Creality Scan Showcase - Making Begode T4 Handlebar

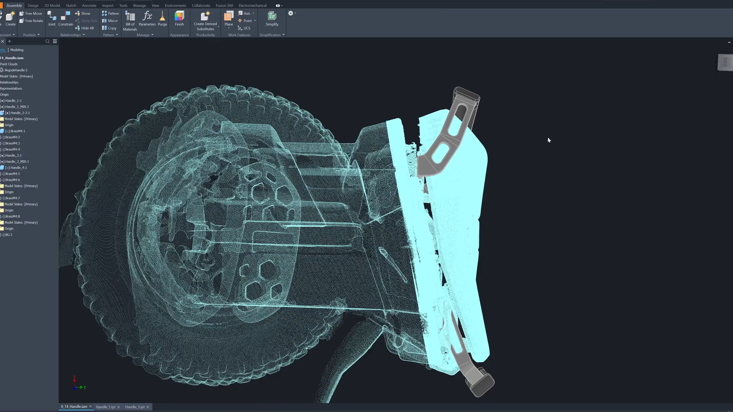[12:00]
okay it should be like this it should lay like this if I put it on the stand in the real
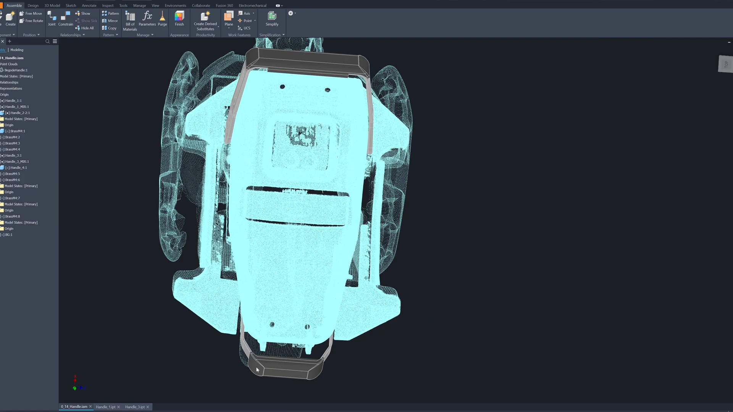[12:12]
I don't extend it too much because I check it it will interfere with the with my legs when I mounting mounting onto the EUC
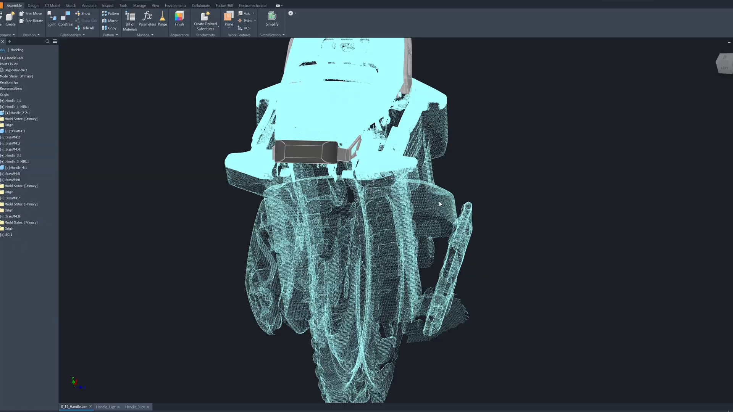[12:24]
if it is piece is too long the real piece
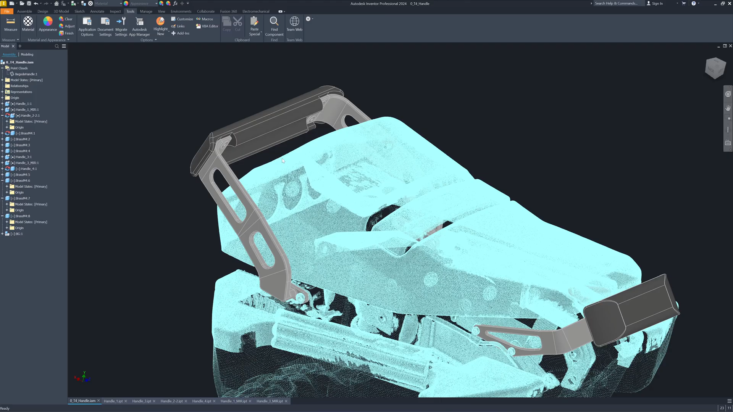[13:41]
this one is nylon the front black